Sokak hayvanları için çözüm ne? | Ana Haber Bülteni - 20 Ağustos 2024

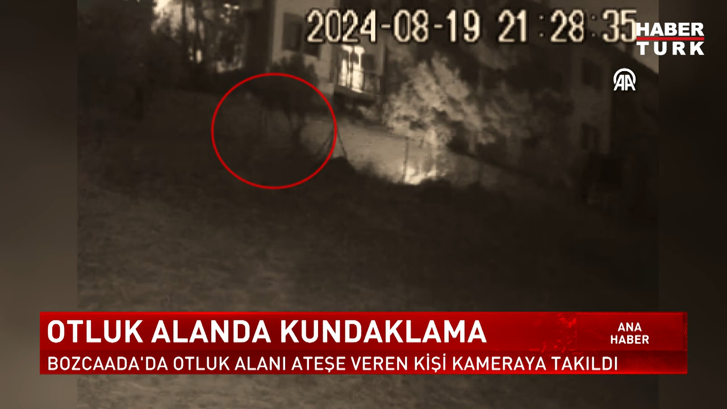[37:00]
Otları ateşe verip kaçtı. Akıllarda, son günlerde çıkan yangınlarda da kundaklama mı vardı sorusu kaldı.